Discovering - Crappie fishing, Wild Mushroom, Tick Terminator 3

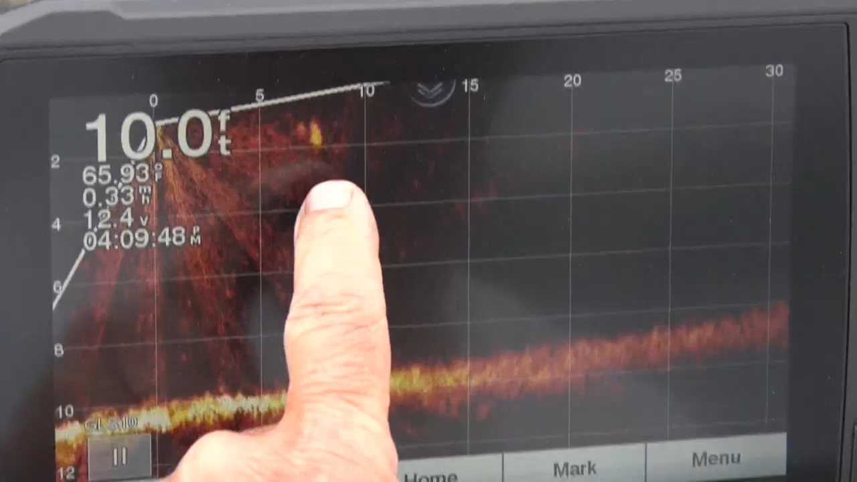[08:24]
On screen: depth 10.0 ft, water 65.93°F
See here, the fish right there, the white spot.
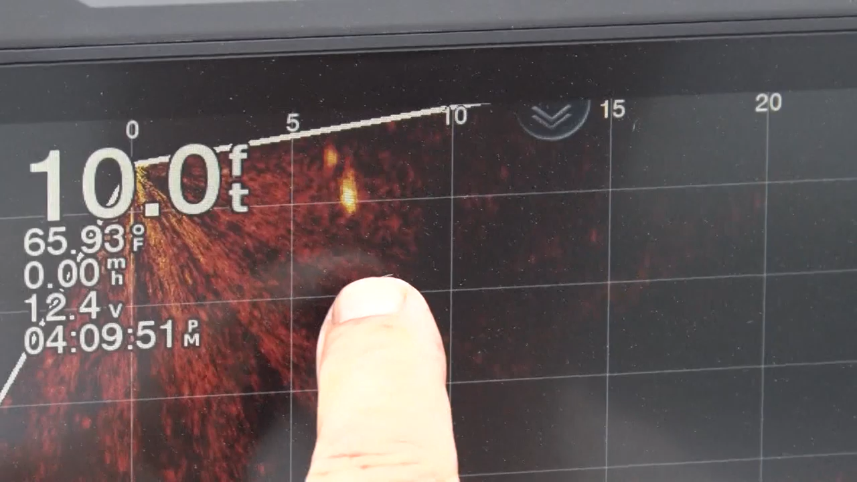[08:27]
On screen: depth 10.0 ft, water 65.93°F
And I raise them up. So that's what the fish looks like. It's also picking up my sinker too.
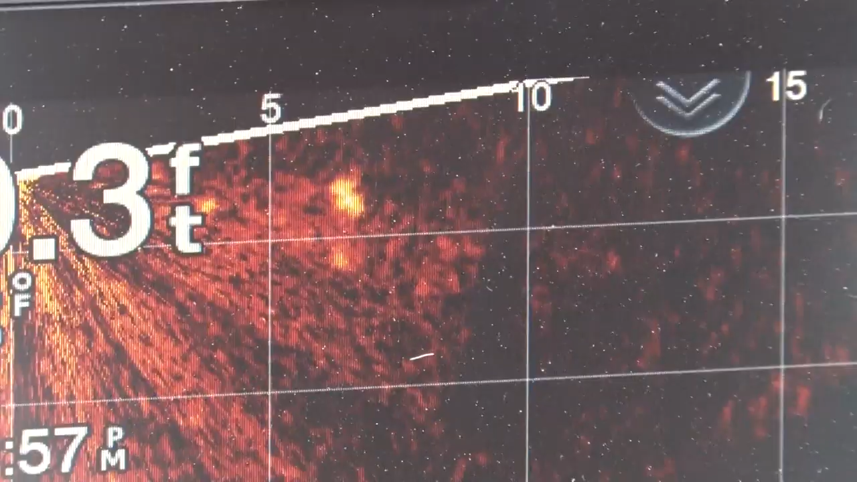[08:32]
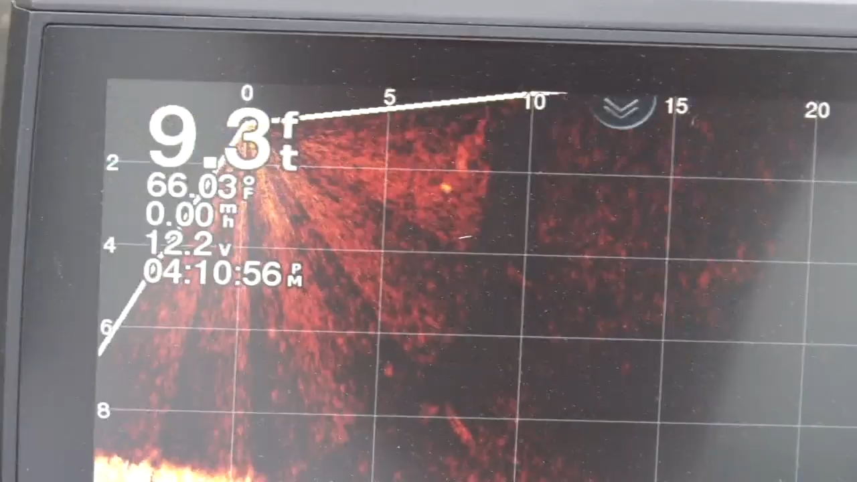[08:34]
On screen: depth 9.3 ft, water 66.03°F
So that shows that it's about 7 feet out, which is about right from the thing.
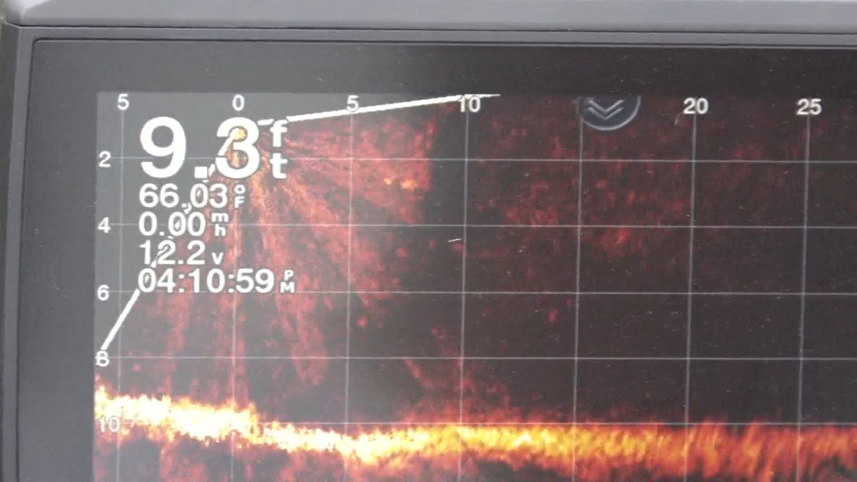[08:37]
On screen: depth 9.3 ft, water 66.03°F
And it's down about 4 feet in the water now.